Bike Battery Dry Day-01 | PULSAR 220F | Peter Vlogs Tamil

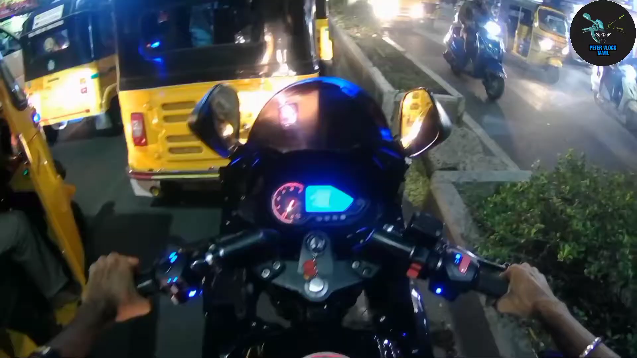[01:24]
இப்போது லோ பேட்டரி போயிடுச்சு, ஆனால் திருப்பி ஆஃப் பண்ணிட்டு கொஞ்ச நாள் கழித்து வண்டி எடுத்தேன்னா லோ பேட்டரி தான் காட்டும். சிக்னல் போட்டாங்க.
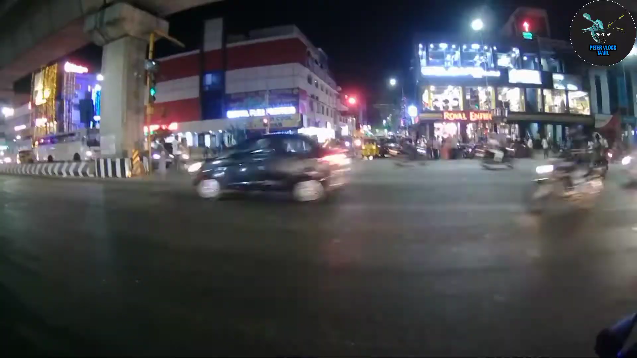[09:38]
என்ன இன்னைக்கு இந்த சிக்னலில் இவ்வளோ போலீஸ்காரங்க இருக்காங்க?